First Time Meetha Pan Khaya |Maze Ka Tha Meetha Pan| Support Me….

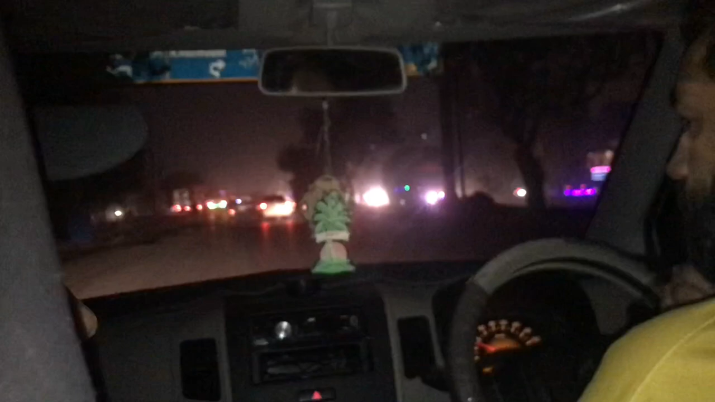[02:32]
अच्छा तो भाई ये देखो, ये आपको पीले बल्ब के अंदर आप लोग को नजर नहीं आ रहे होंगे, लेकिन भाई मुझे नजर आ रही है, बहुत ही ज्यादा धूल उठ रही है, धूल चल रही है,